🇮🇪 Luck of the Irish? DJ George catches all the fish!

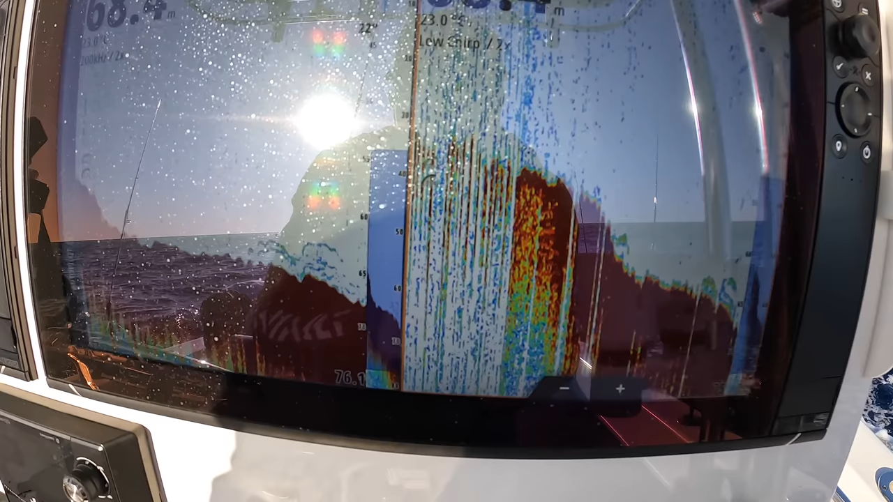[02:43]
So, we're just coming over the top of it.
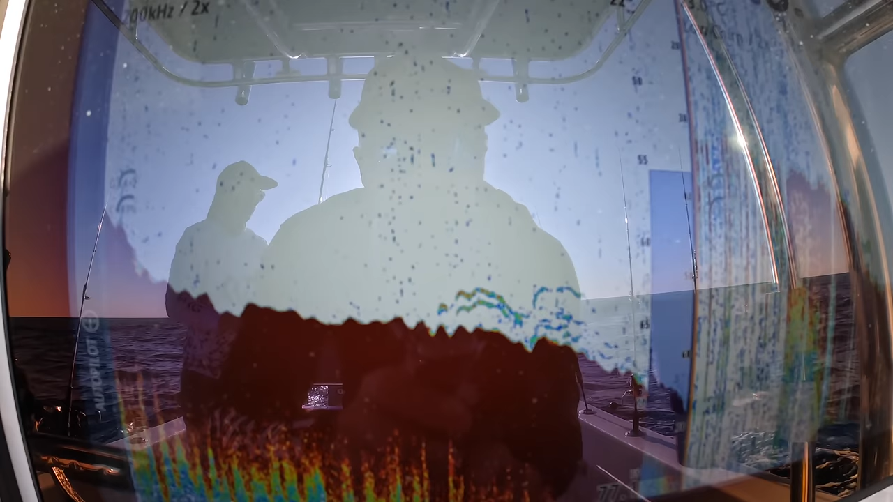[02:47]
Some nice solid marks, you can see the red in them.
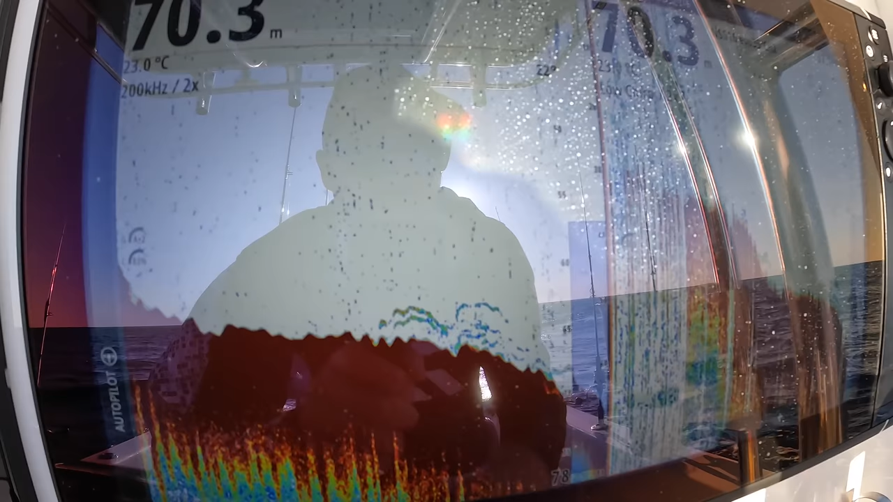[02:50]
On screen: depth 70.3 m
They look pretty decent.
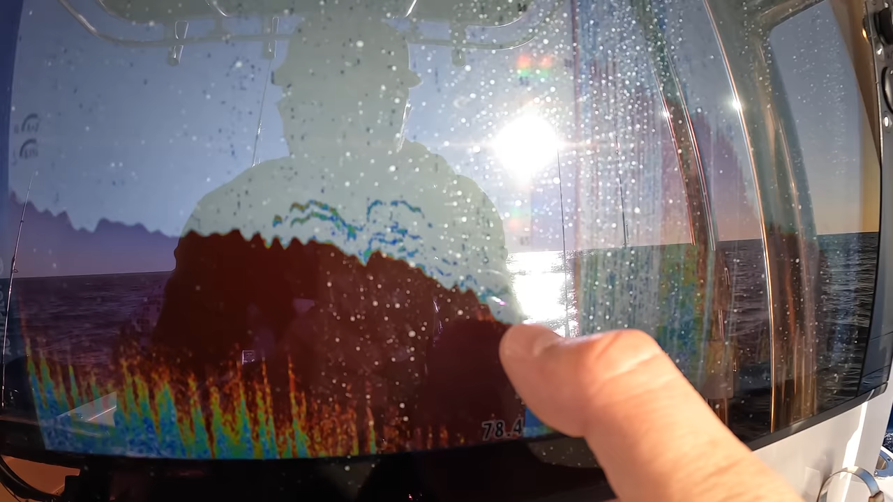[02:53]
There's a few more fish coming up here just as we're coming off the edge.
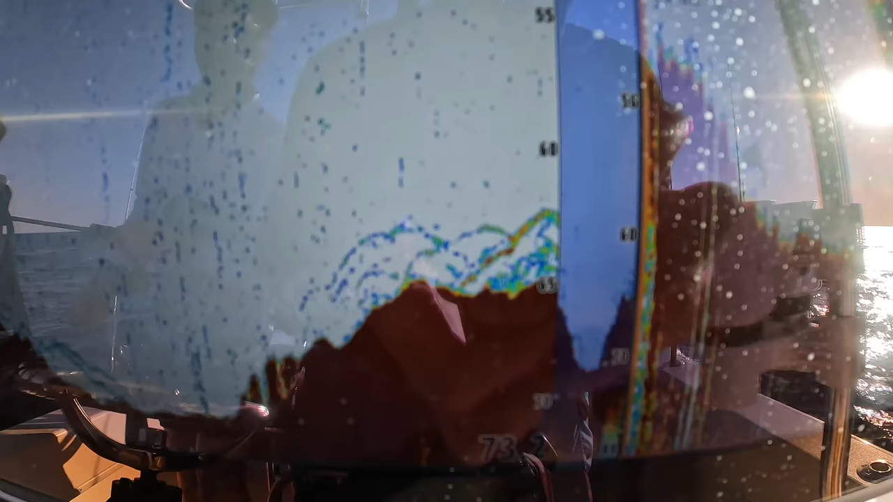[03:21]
There you go, you can see the fish sitting on top of the bottom. Nice thick red.
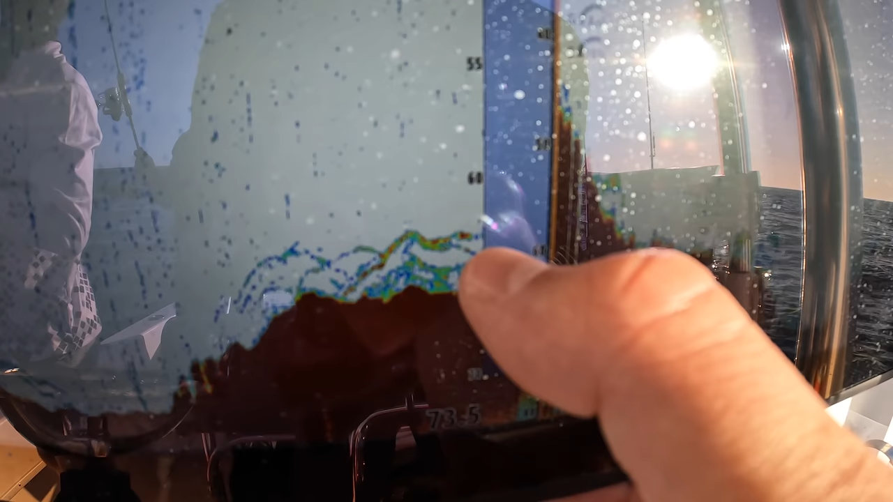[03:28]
We've got some nice fluffy bottom. You can kind of tell the difference with the low and then the high.
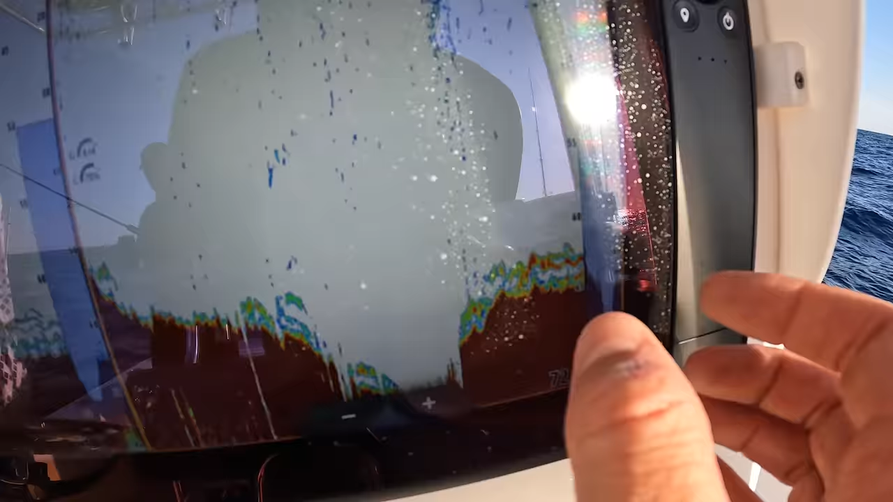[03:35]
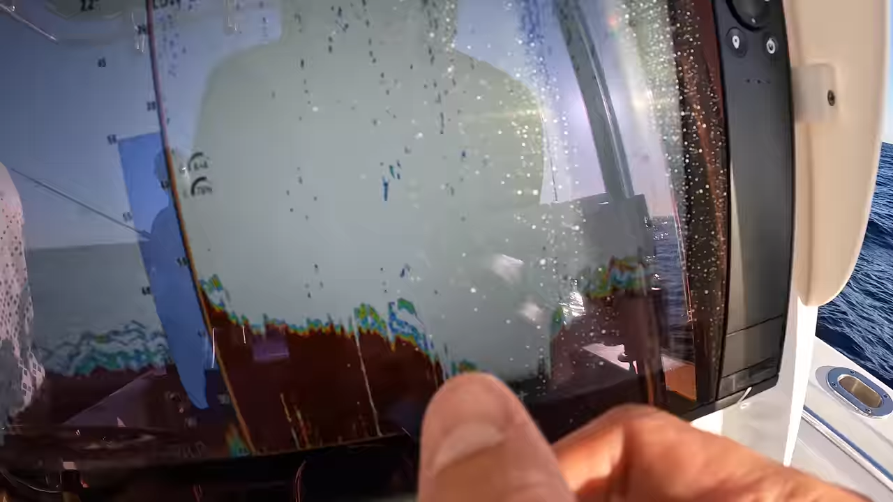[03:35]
I like to use them both at the same time.
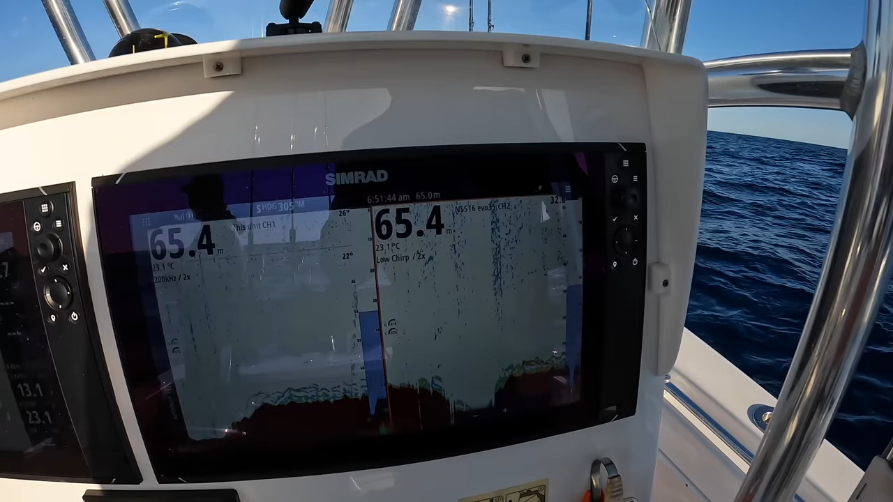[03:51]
On screen: depth 65.4 m, water 23.1°C
Look, there's solid fish under the boat.
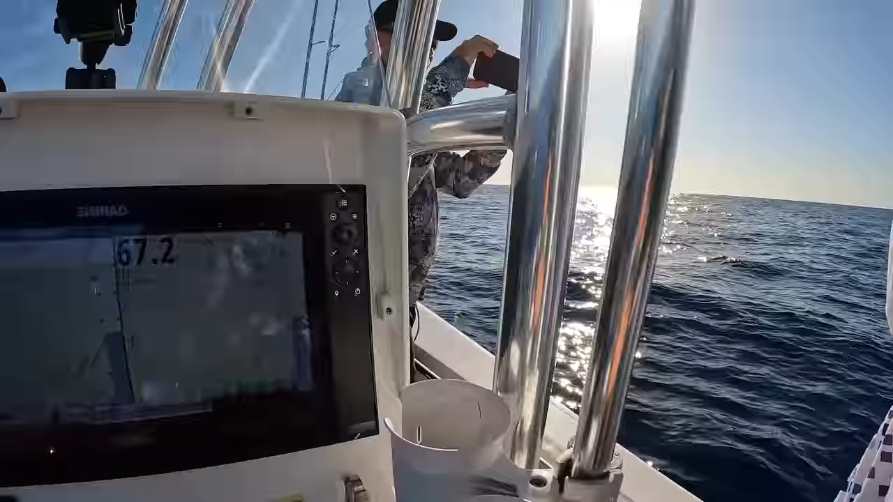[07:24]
You can see the fish coming up.
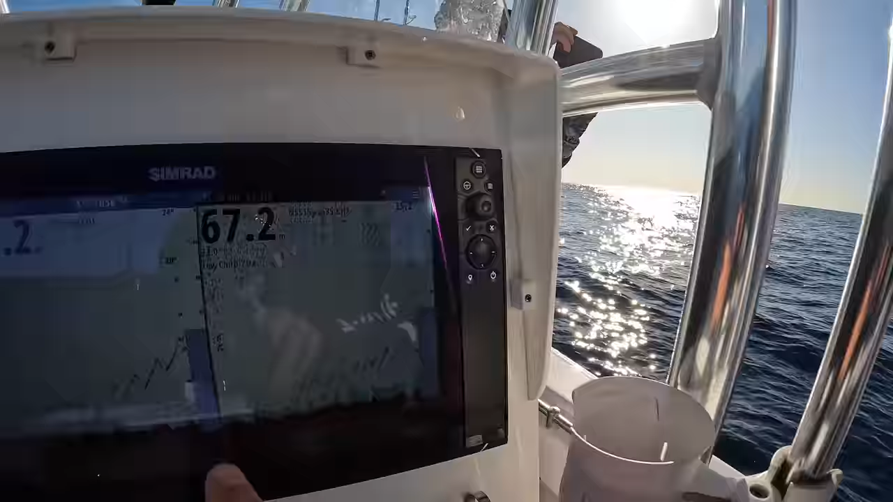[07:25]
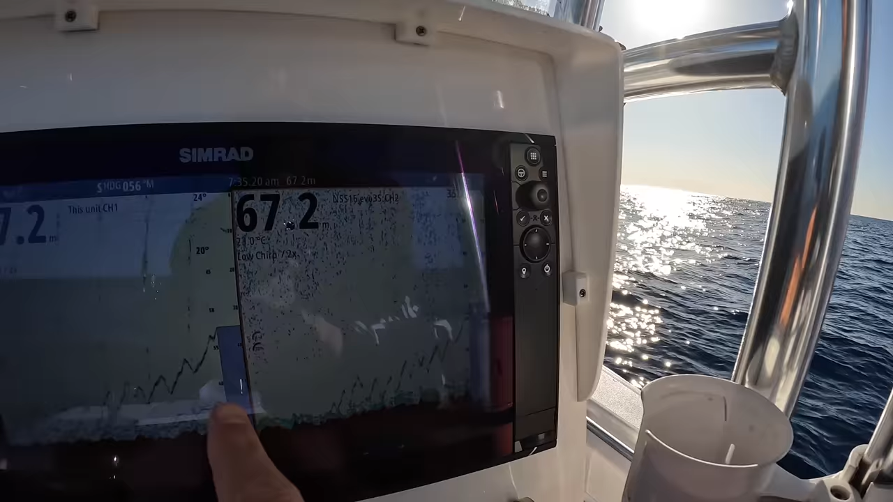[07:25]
On screen: depth 67.2 m
This is the, and it's solid. It's red.
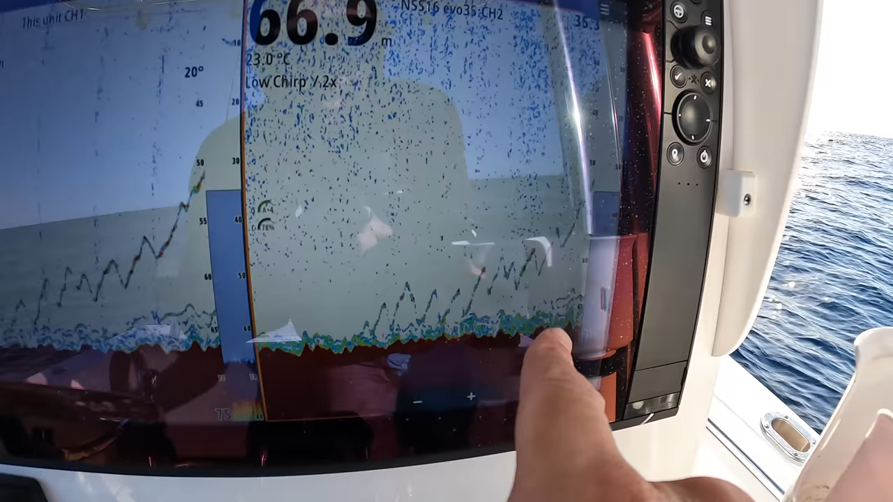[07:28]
On screen: depth 66.9 m, water 23.0°C
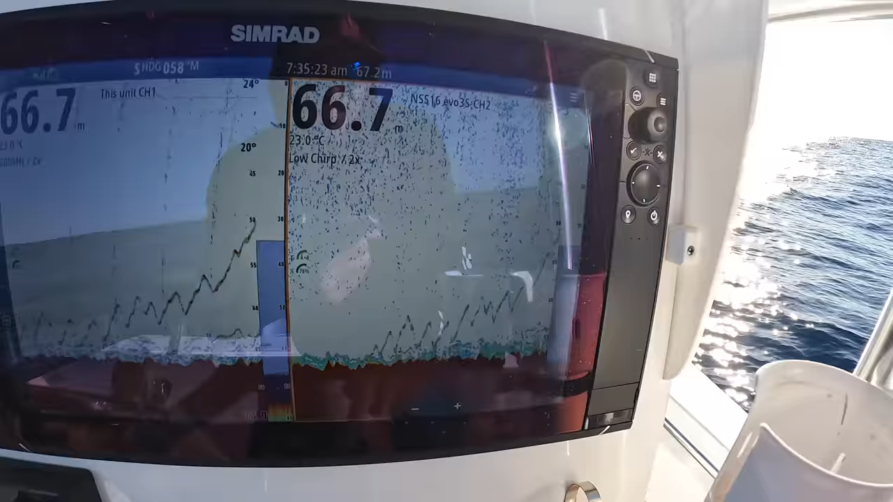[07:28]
On screen: depth 66.7 m, water 23.0°C
Look at that. Is that on that intercube?
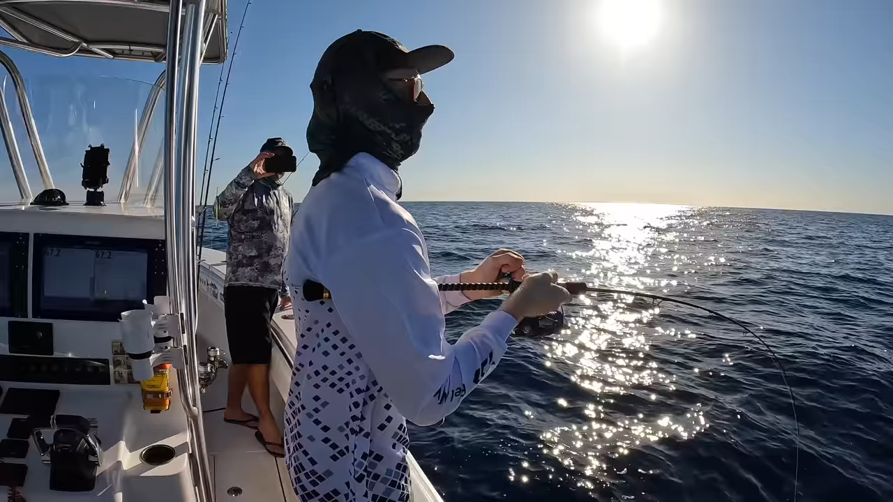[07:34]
I, this is on the color that I, the CG. CG. Pretty slow. I'm cropping. So, I hope he's got a good fish. What? He's got a good fish. I hope it's what we want. But look at the sounder. Oh.
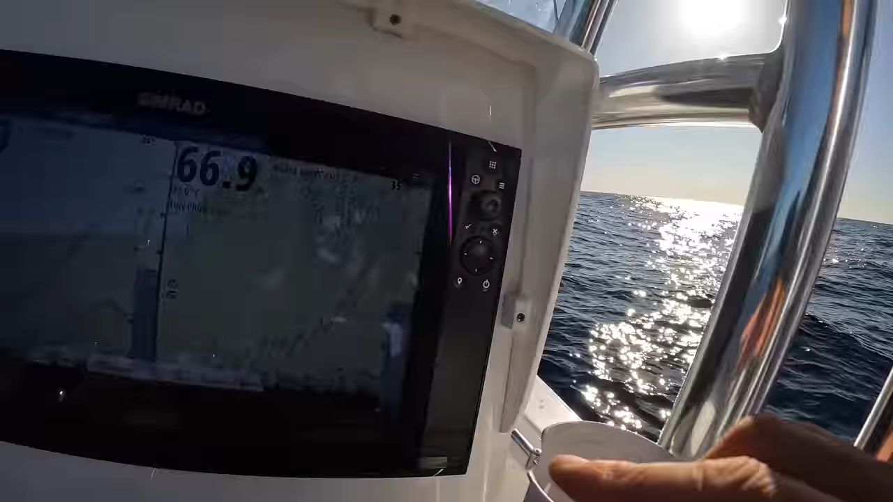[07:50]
There's still solid fish down there.